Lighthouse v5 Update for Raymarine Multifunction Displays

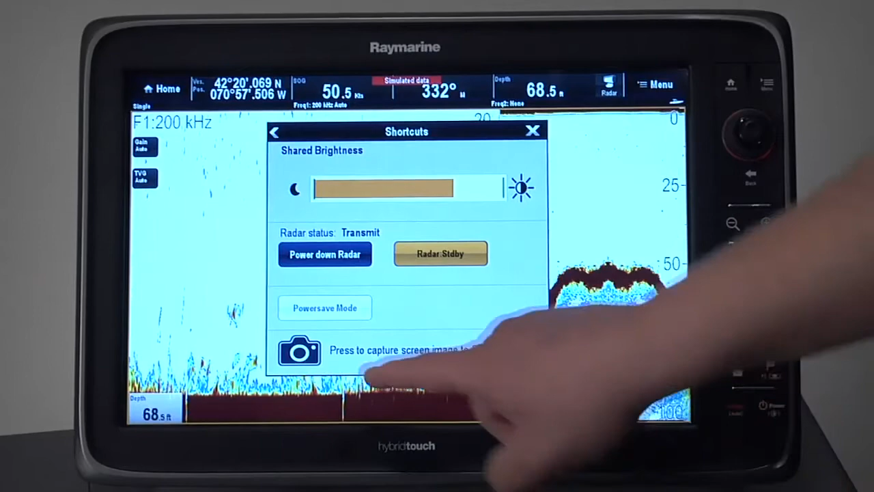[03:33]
The screen capture capability is great for documenting that amazing catch while fishing. Taking a snapshot of weather conditions spotted on the radar or saving any other information you might like to recall or share in the future.
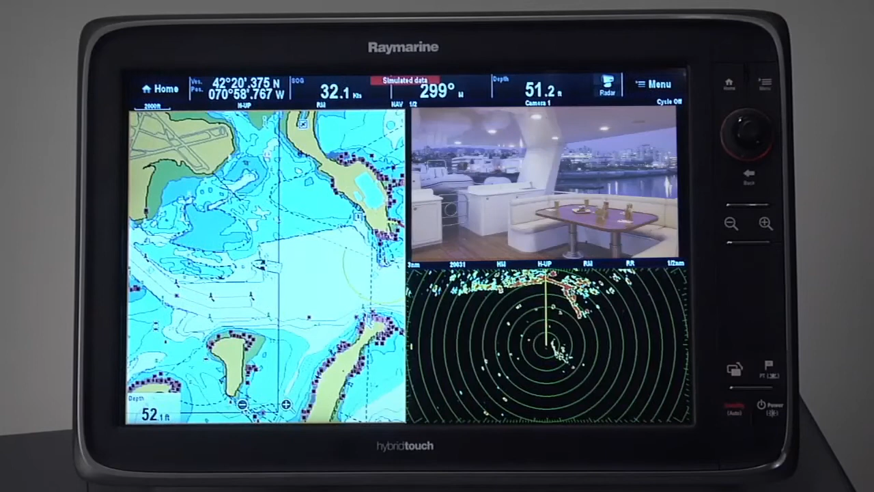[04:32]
Changing views between cameras can be done automatically or by simply swiping the video window on your A-Series or E-Series display. Of course, Lighthouse version 5 also retains support for C and E-Series analog video inputs.
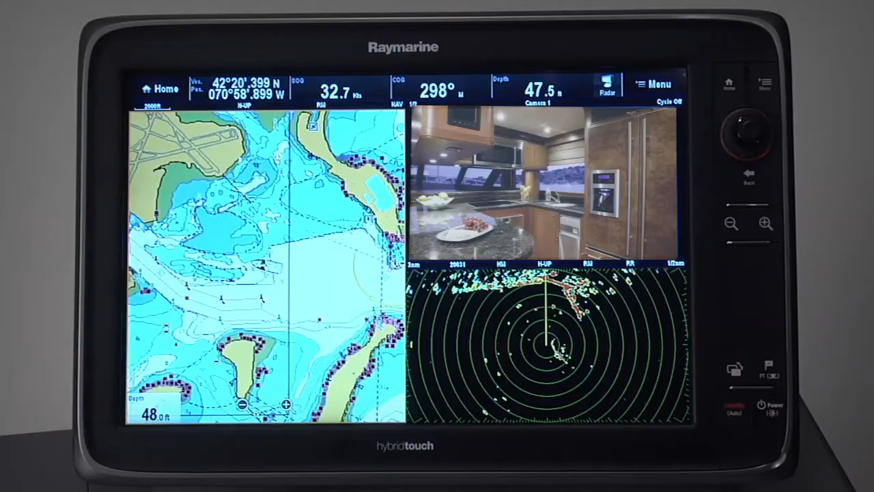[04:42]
Professional mariners and coastal cruisers alike will appreciate the new thermal camera slew-to-queue capabilities in Lighthouse version 5.
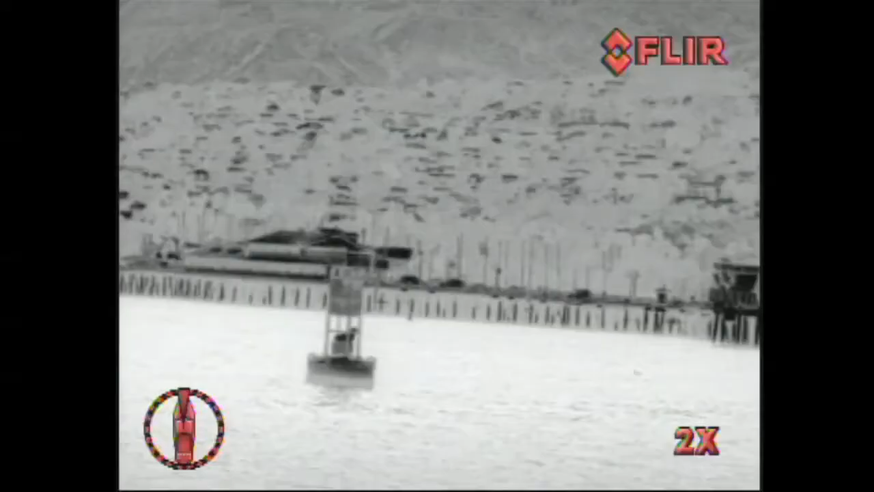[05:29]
Simply touch any navigational aid, hazard, or radar overlay target to slew and lock the camera on that position. Even as you maneuver, change course, or drift, that position will remain in the camera's field of view for as long as you desire.
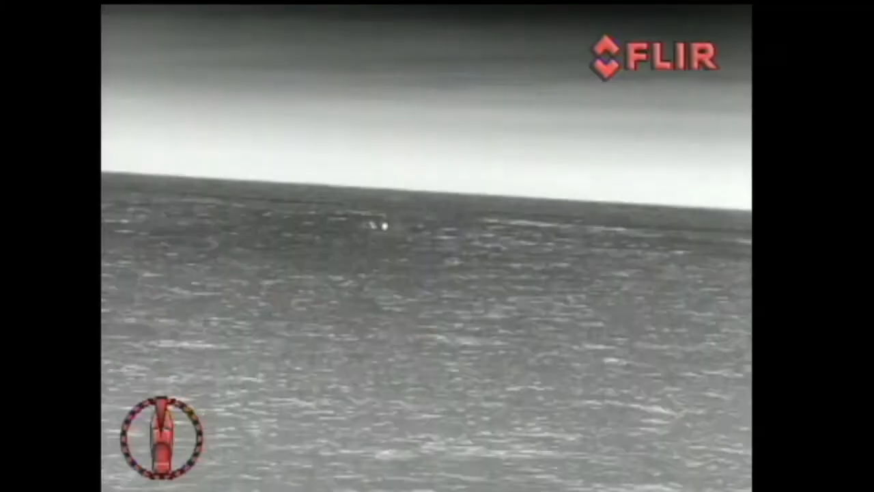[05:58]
Thanks to the camera's fast motion pan and tilt and the data feed from your navigation system,
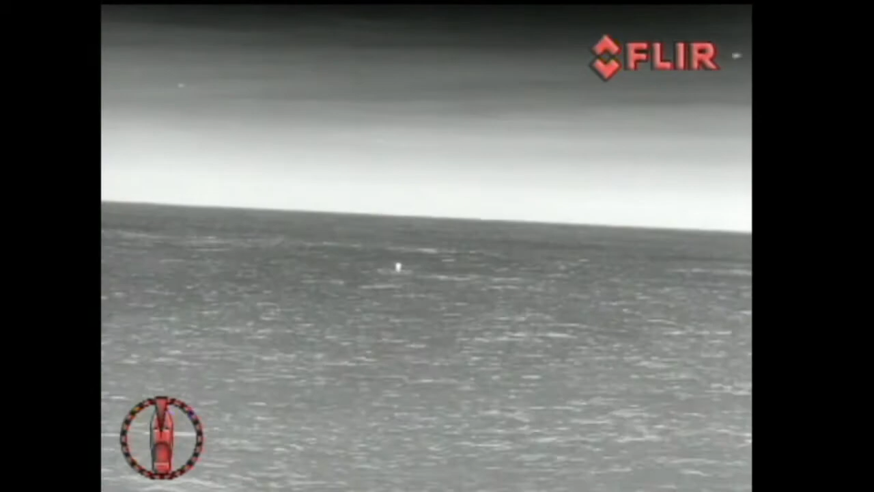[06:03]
the camera will remain locked on those coordinates even as you come about to recover the person in the water.